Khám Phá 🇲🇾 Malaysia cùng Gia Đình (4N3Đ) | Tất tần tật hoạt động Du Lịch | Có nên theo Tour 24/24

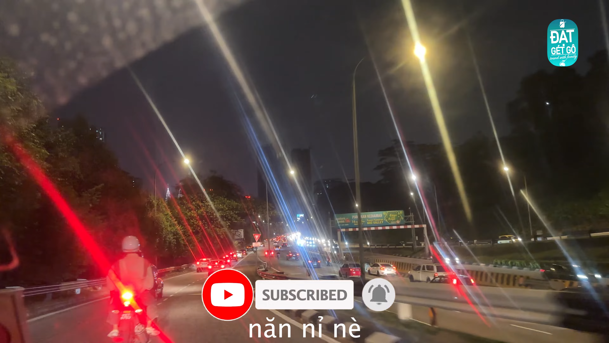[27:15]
Phải nói đường xá ở đây vừa sạch sẽ vừa nhiều tuyến đường nối cao tốc luôn á các bạn.
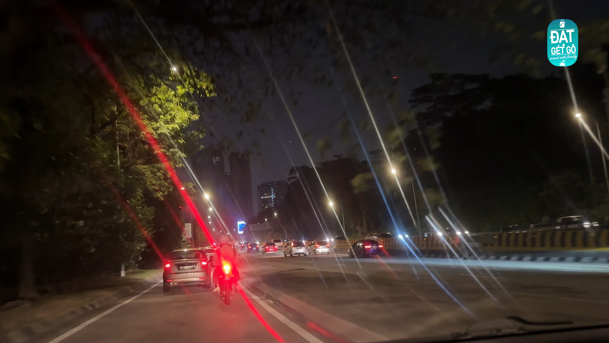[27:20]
Nên việc mình di chuyển từ vùng quen nè và mình di chuyển đến trung tâm thành phố cũng khá nhanh và dễ dàng luôn á các bạn.
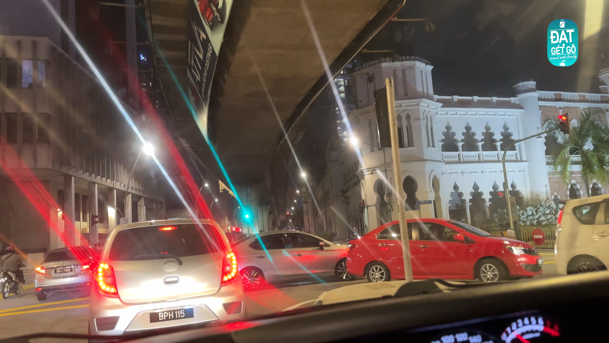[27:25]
Nhưng mà vừa vào trung tâm thì nó hơi kẹt xe một tí nha các bạn.